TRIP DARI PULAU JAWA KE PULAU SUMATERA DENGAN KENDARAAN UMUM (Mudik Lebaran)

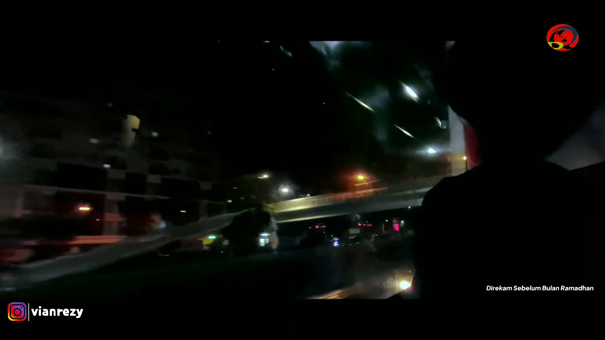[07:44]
Di sini tampak sepi dan gelap, hanya ada lampu jalan, kendaraan, dan gedung saja yang tampak. Karena wajar, sekarang ini sudah masuk waktu dini hari.